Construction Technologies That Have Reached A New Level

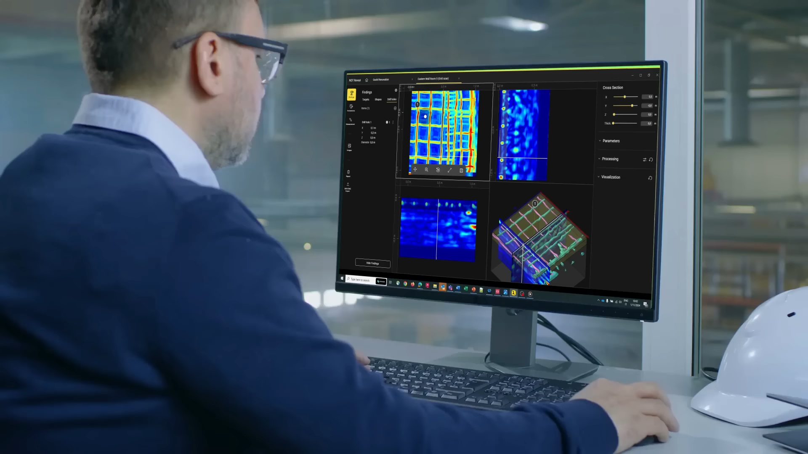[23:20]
supporting simultaneous detection of shallow and deeper targets within concrete structures.